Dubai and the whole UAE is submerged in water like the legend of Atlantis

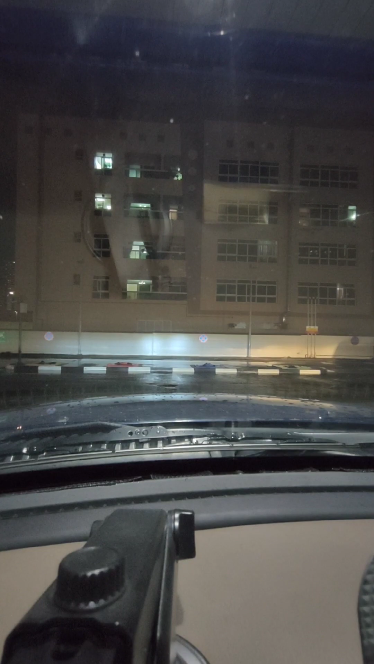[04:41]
oh no it's closed finally we filled up the gas
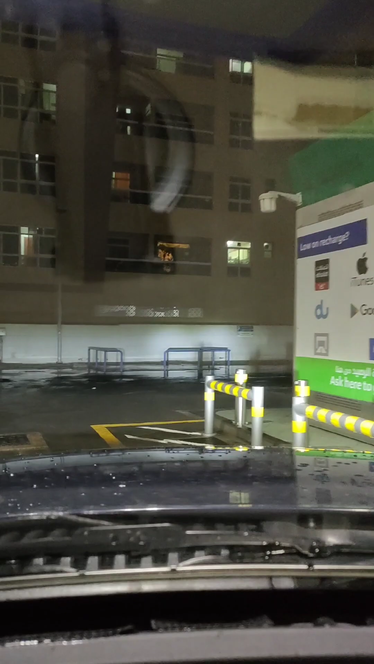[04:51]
it's already on the red line and only one pump is working this is now the third petrol station that I visited and I was so nervous
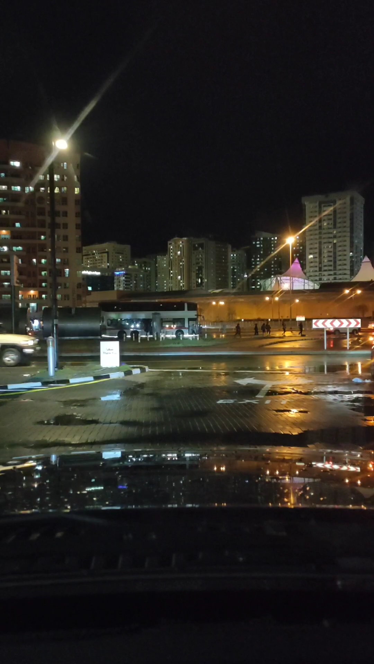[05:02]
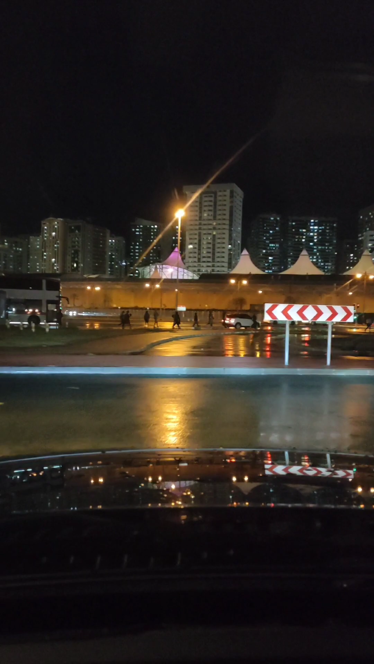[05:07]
I survived most of the flooding but it will be useless if I don't have a gas
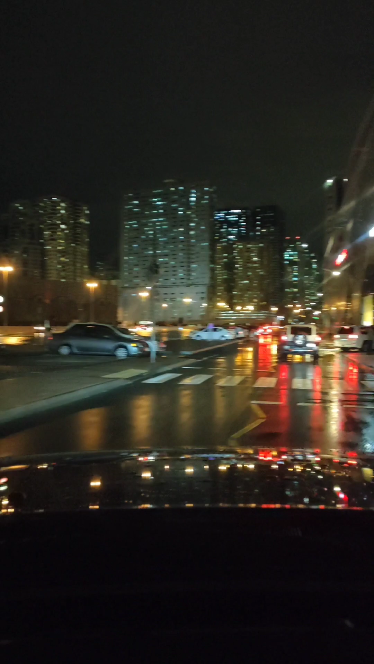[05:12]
now again here it's a problem I don't know which way I'm going to take seems like it's deep
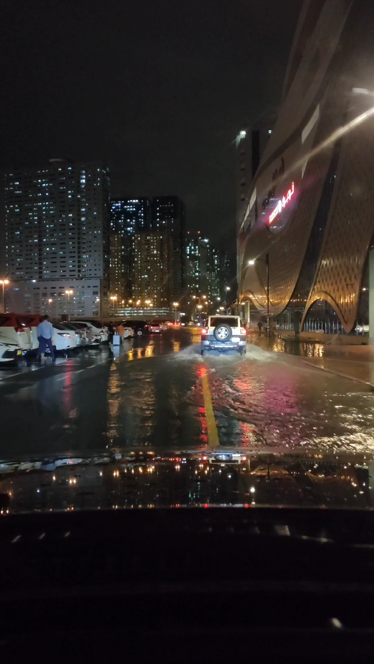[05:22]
maybe I need to go back
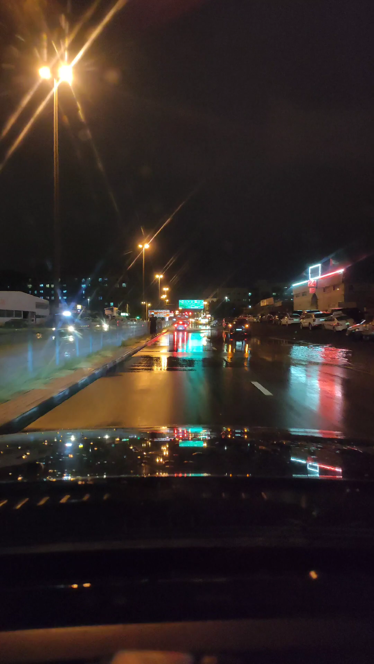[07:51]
That has a deep water Every time it rains hard The water is crossing from the other side Oh, I think this is the one I'm talking about Going straight is very deep There are no cars at all I'll try to take the left side Hopefully
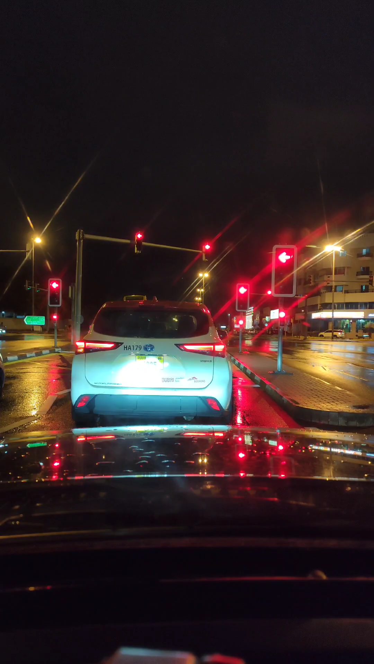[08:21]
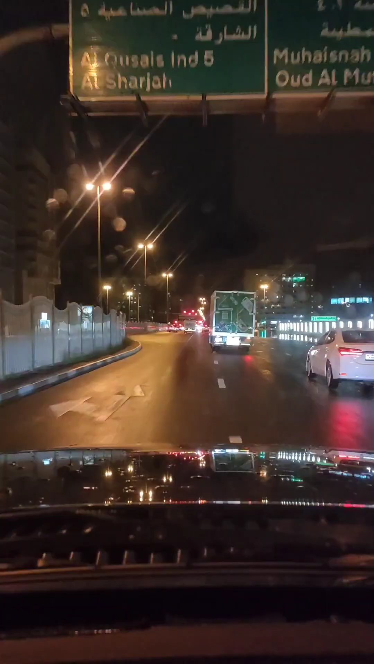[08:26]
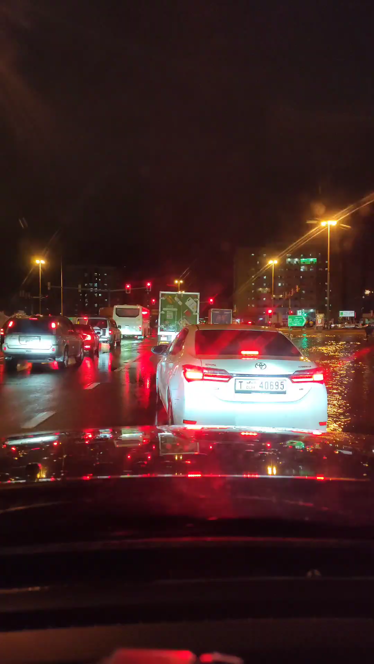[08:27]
This is my last hope I hope it's not very deep in here
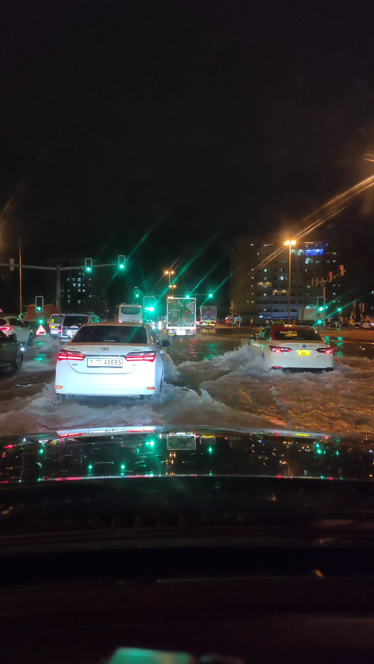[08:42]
All entry point to my home is flooded Yes There is another one Yes There is
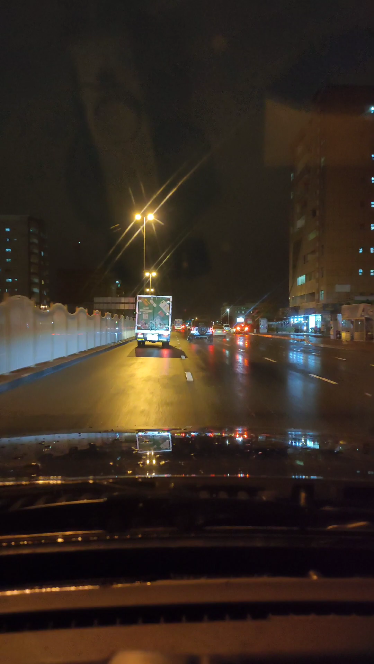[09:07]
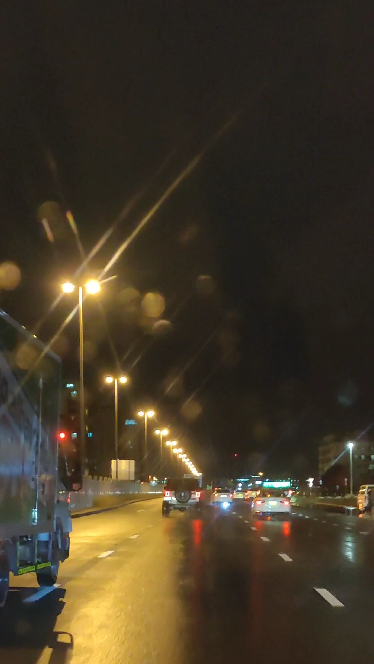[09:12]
another one I hope this road is flooded That's why There are no cars that are going in We'll try anyhow This car on the left is Counter flowing now Because he cannot pass through Looks like ghost town In this area I'm sure the water is very deep On the next signal On the next signal
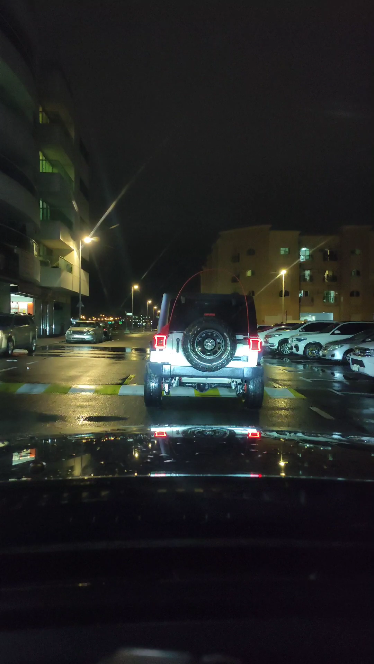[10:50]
can't find that It's just like There is no one It's like The me be turned right Let's try this Where the boat I'm going to go straight down now. Yes.